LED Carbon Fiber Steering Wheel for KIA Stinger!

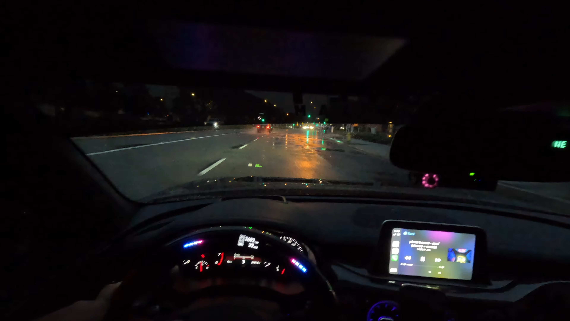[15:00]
It's raining right now and it's not an ideal time to be full throttle. I do have Mickeys in the rear, but the fronts are straight up slicks at this point. Those Toyo Proxies go bald so fast. I've only had these now for probably 4 months, 5 months, I'm not sure, and they're already bald. So I'm gonna try my best not to get this thing into a wall. But I mean, dude, just look at the vibe going on in the car. All the lights, all the distractions in here, bro.
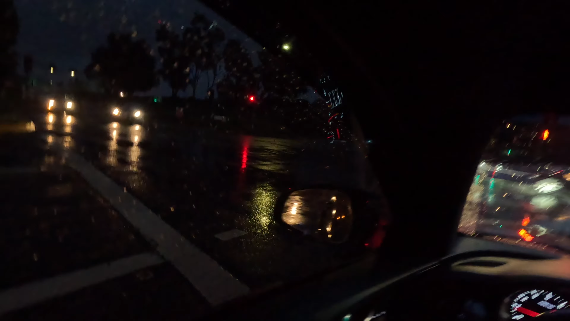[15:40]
which I can do if you guys haven't seen that video on how to, make sure to go watch it. I'm just not trying to get a ticket. Oh, I'm trying to go up this ramp, yo. Oh, yeah. Oh, shit. Yo, my thing wanted to go sideways right now. Fuck. Yeah, I am not gonna accelerate.
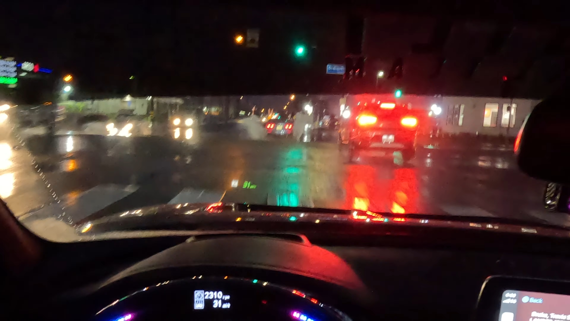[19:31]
Oh my gosh, dude, big ass puddle.
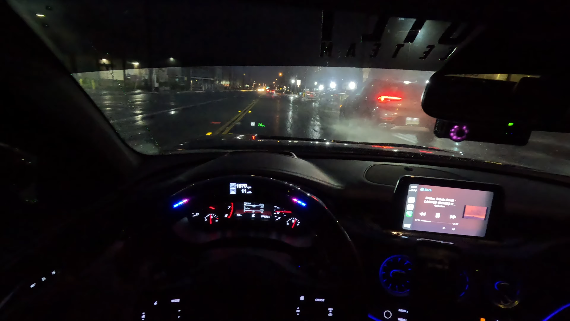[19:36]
Damn. There we go. That shit was sick, dude. I think that's the first time I've gotten it to flash like that, because that's been at 8,000 but I obviously can't reach that without a tune, or even with the tune, I bet you can't.